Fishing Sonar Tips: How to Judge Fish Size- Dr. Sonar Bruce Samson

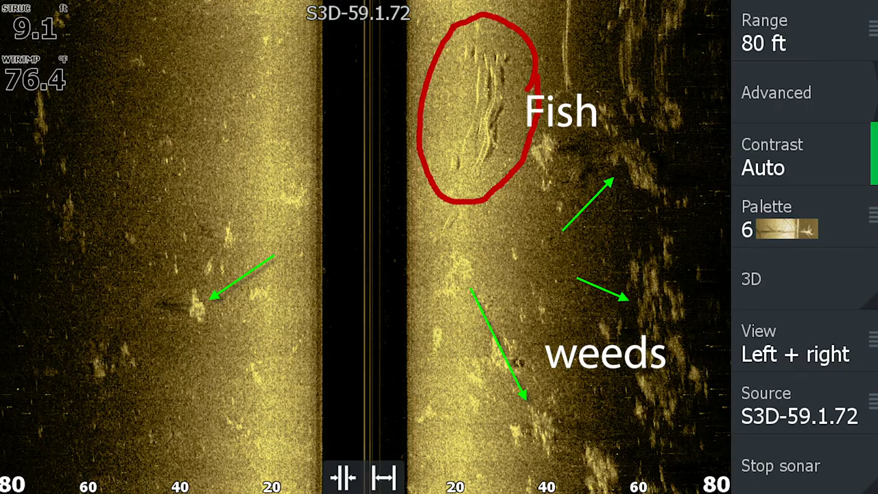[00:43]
On screen: depth 9.1 ft, water 76.4°F
On side imaging I call them they look more like torpedoes when you're moving. Down imaging they look like dots. On 2D sonar they look like fish arches. Okay so the size of the fish is depending on the size of the dot or the arch.
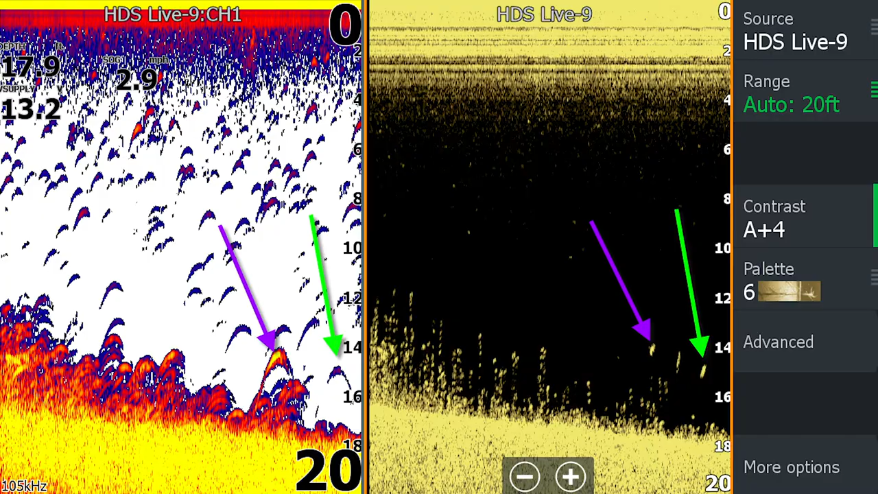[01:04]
So it's just a red if it's just a round dot if it's a bigger white dot it's a bigger fish.
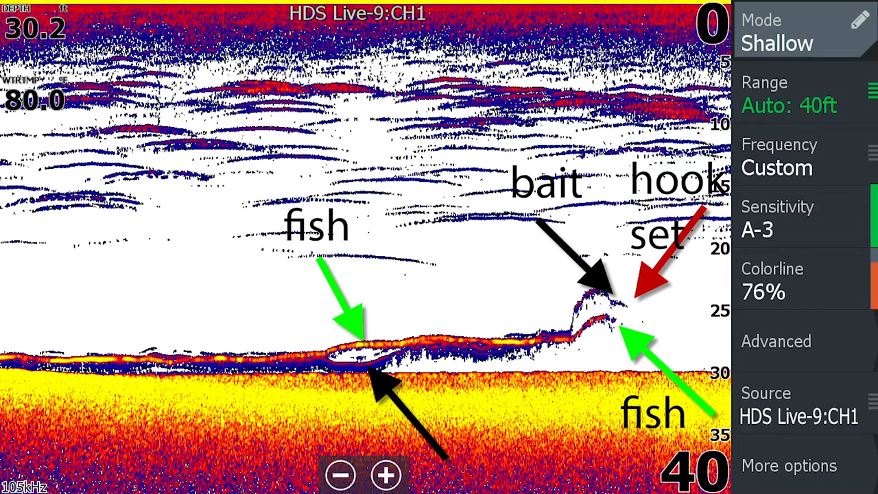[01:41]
On screen: depth 30.2 ft
I mean I don't know how many people are in the boat with me like oh my god look at that thing it's all across the screen. It's like no he's just swimming with us. Yeah you know then that happens in Erie because your fish are suspended and they swim. And if you get one swimming with you you're going to have a long arch. So it's the thickness of the arch.
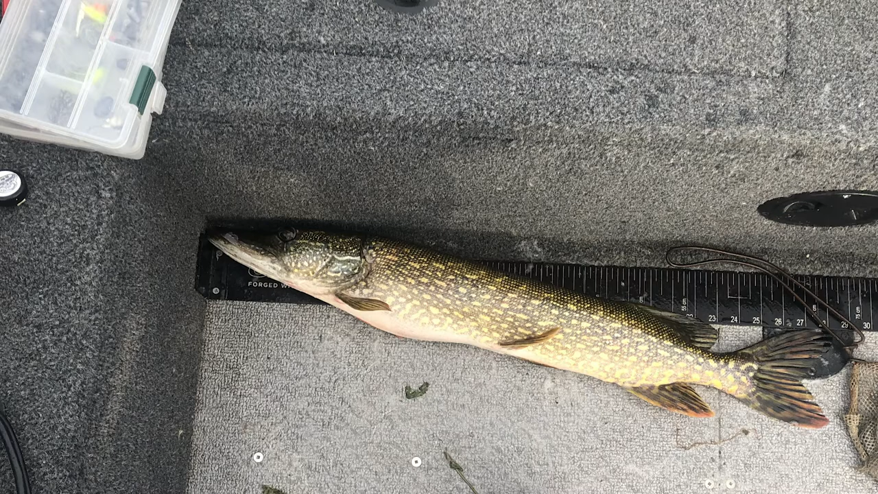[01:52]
And primarily in the center right? Yep. The thickest part of the fish arch is your best idea to use on how big the fish is.
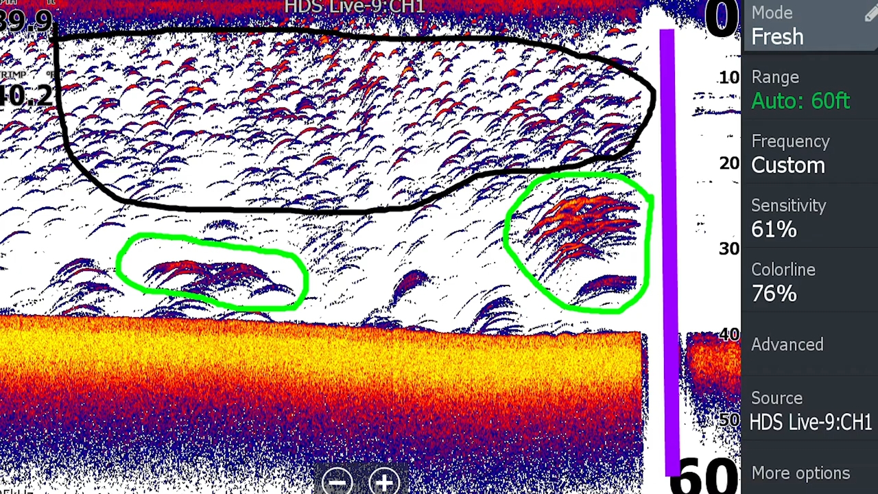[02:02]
Now you also have color because you know the the sonar now shows the strength of the sound that's reflected back the echo or the signal whatever you want to call it. And stronger signals have different colors. And you need to know that. It's pretty easy to tell. The strongest signal is usually the same color as the bottom. Because the bottom reflects the most. So if your bottom you know it depends on your color screen. You know there's different ones.
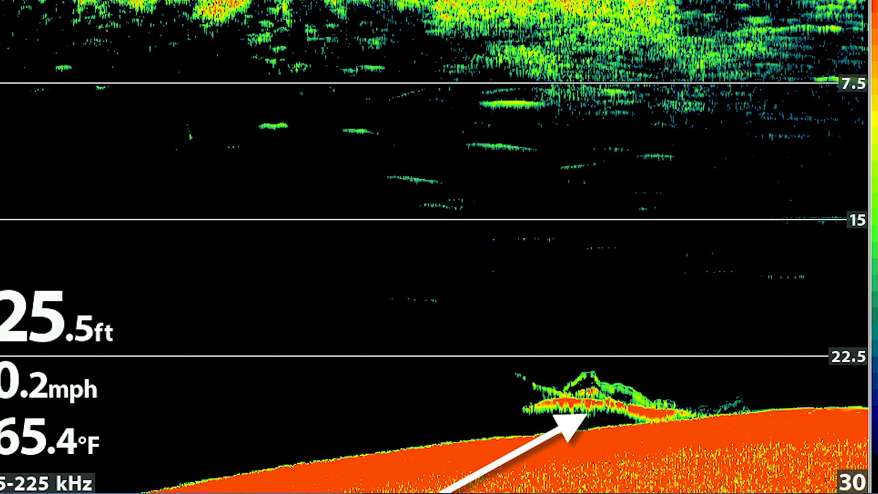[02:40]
On screen: depth 25.5 ft, water 65.4°F
Say the strongest return is yellow. So if you have more yellow in your fish arch bigger fish. But I like the thickness of the arch the best for me. That's what I go by.